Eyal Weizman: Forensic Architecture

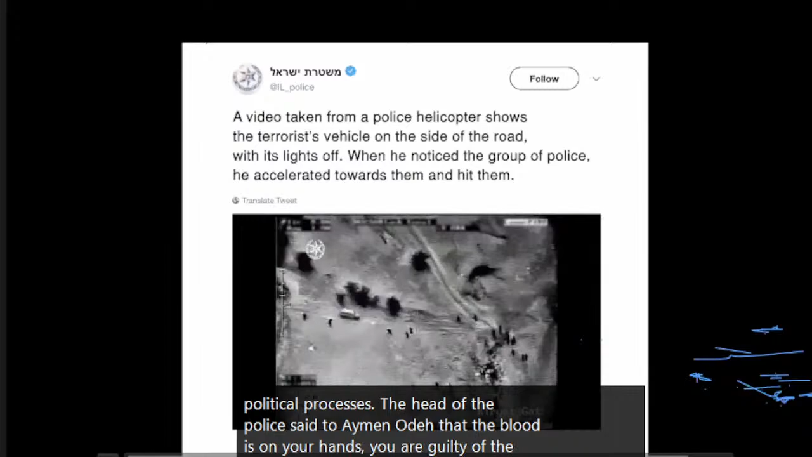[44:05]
During that day, they released a thermal imaging video.
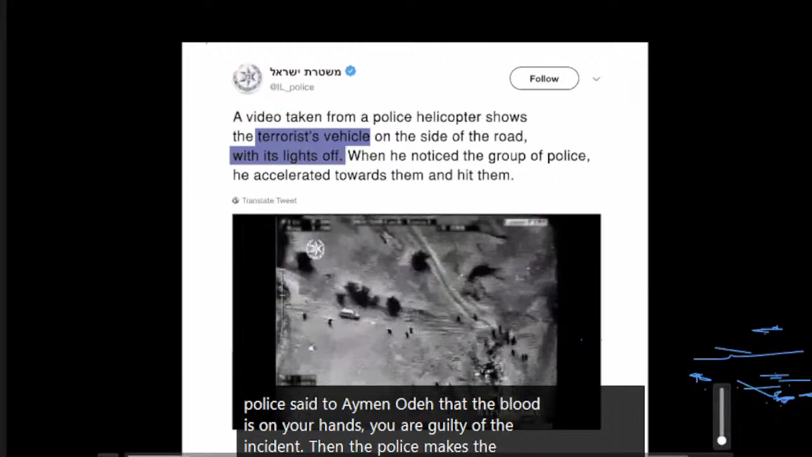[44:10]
And they said various things. They said, look, you know, here is the vehicle of Yakub Musab al-Kiyan. Let us show you how it happened.
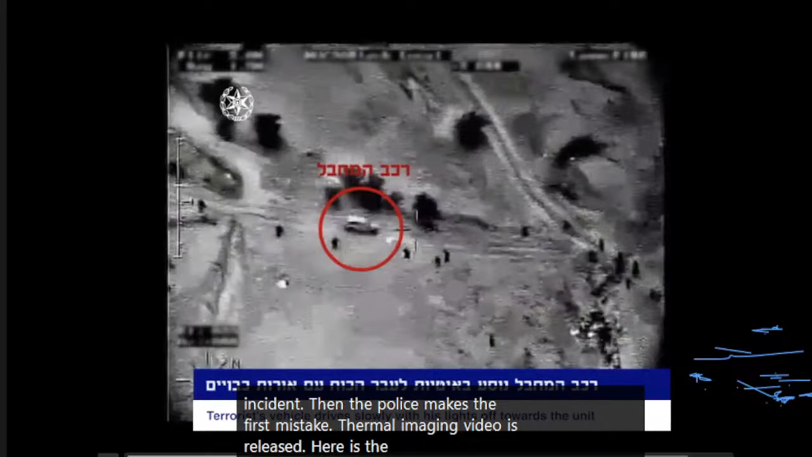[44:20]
So I said, this is the terrorist vehicle. And he's driving slowly with his lights turned off. How do we know the lights are turned off? They say it's turned off. This is the group of policemen. And now he's charging into the police officers. And indeed, that looks like, yeah, like he's trying to run over police officers.
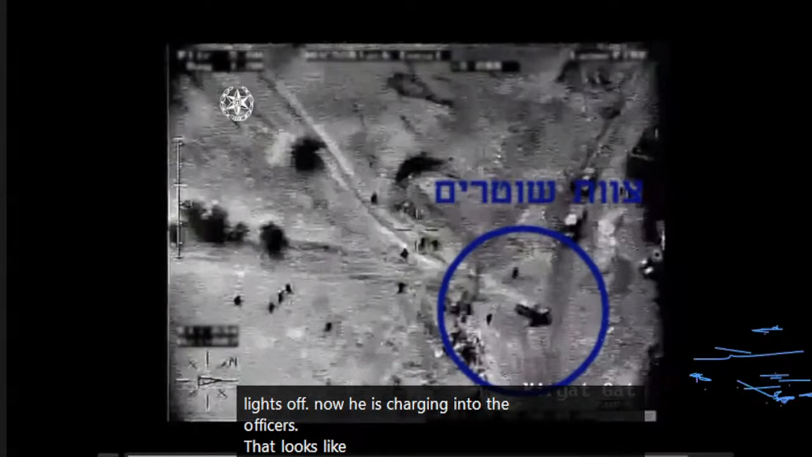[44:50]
And they said, okay, this justifies our killing of this man. However,
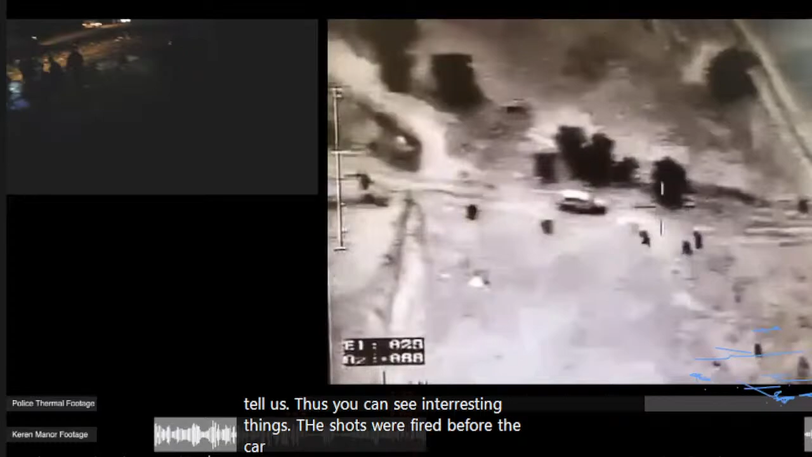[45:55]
Okay, putting sound over the image allow us to actually understand this thing.
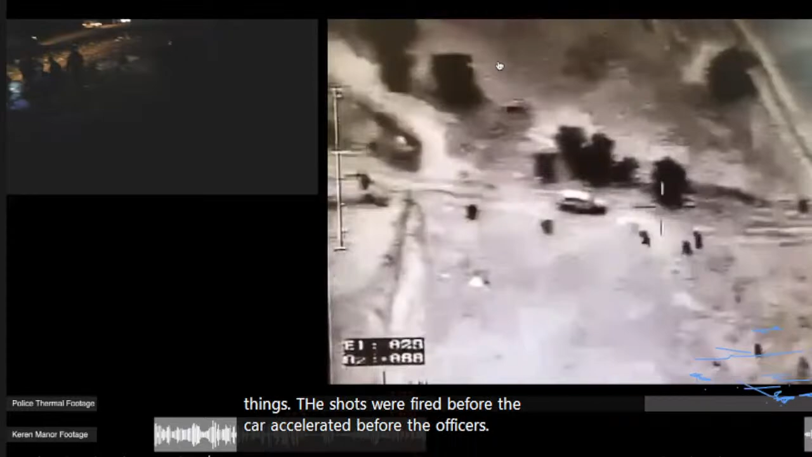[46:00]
And then obviously we see only after that do we see the car going towards the police officers.
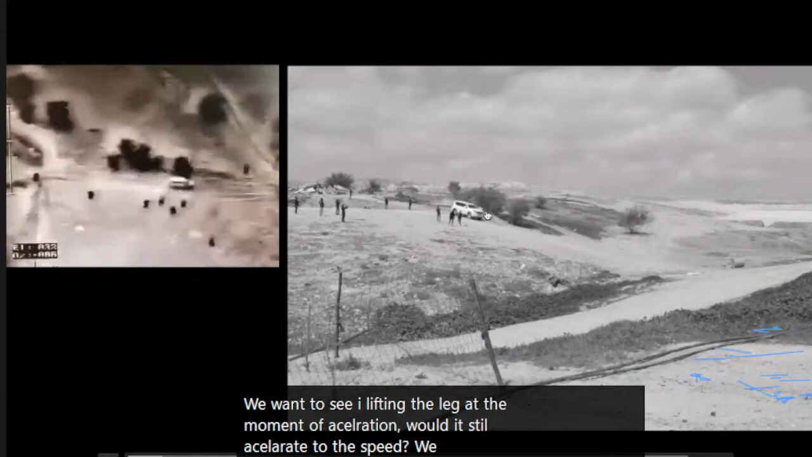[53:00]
Here is our experiment. And just look, there is no gas being pressed on a pedal, and the cars are moving precisely at the same speed, right?